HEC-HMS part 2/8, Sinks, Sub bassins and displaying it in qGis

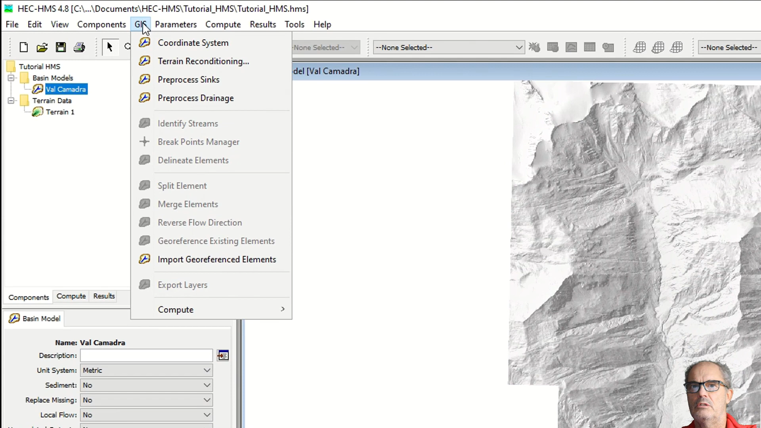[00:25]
digital elevation model the first thing that you can do is the terrain reconditioning the terrain reconditioning menu is necessary only
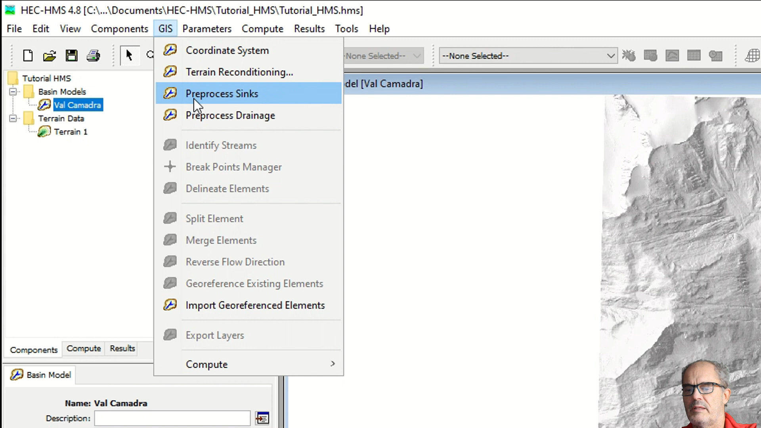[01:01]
take some time and depends as well on the quality and on the
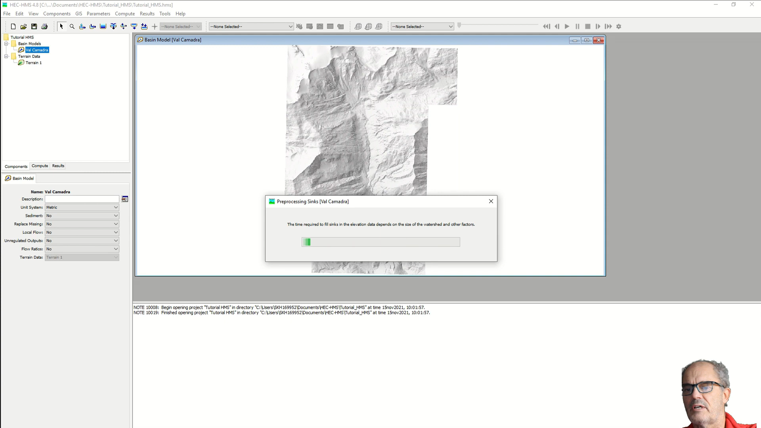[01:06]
size of your digital terrain model this tool will
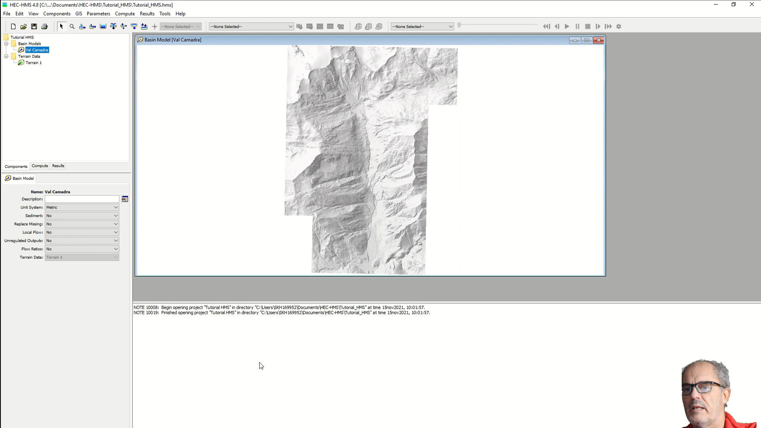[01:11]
detect all type of lake or ponds that you have in the area
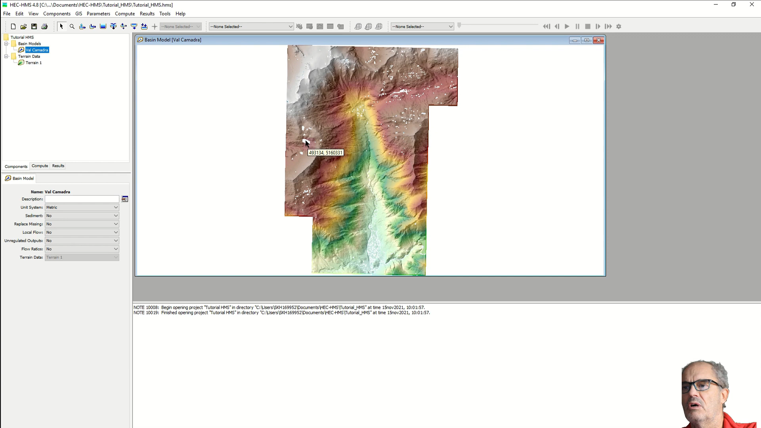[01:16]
for example in our case let's zoom in in a place where i know that i have a lake this is a lake a relatively big lake and this has been now recognized as a such we can find smaller pond of course my digital terrain model has a good quality therefore i have found relatively a lot of small ponds
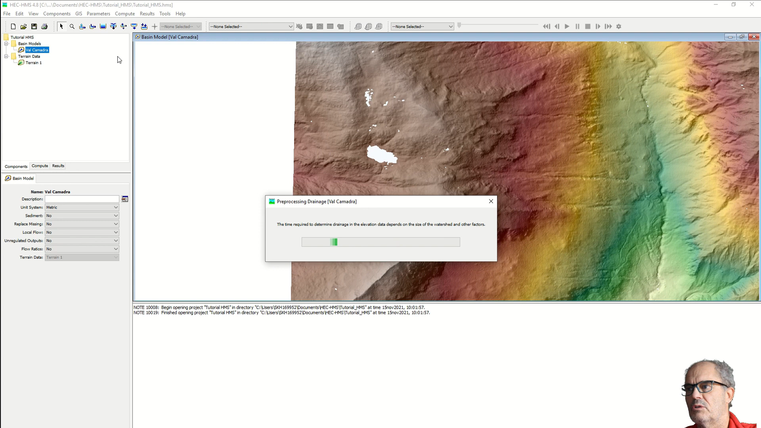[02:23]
of your bus sign and the quality of your digital elevation model this process will take a lot of less time here we can see now the result if you right click